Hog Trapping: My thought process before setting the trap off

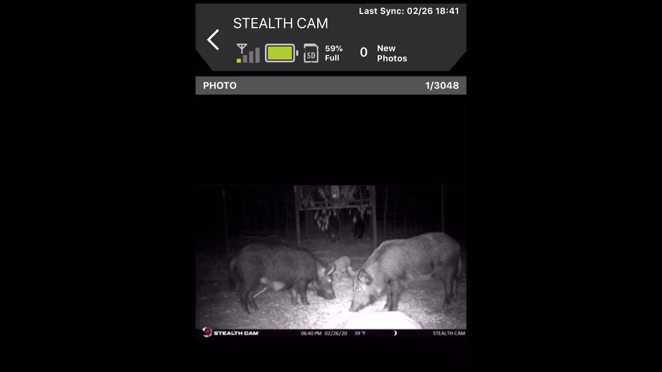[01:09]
just got another picture and of course the last two hogs are being stubborn they still hadn't come in yet but we'll see
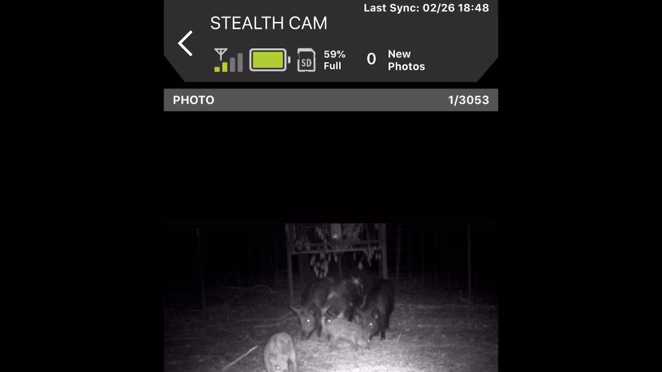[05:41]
okay so they're coming back in
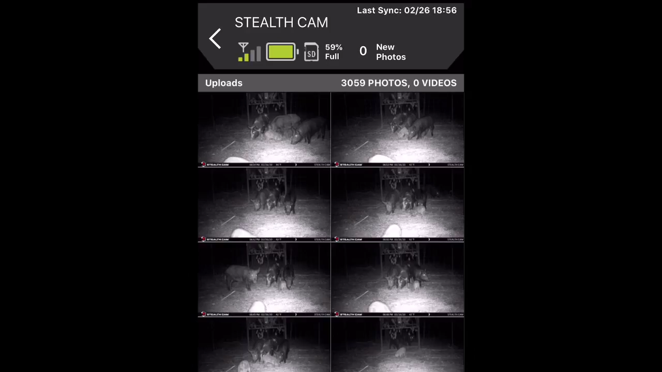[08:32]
okay so it's getting obvious that these other two hogs they're not gonna come in the trap they're probably leery of it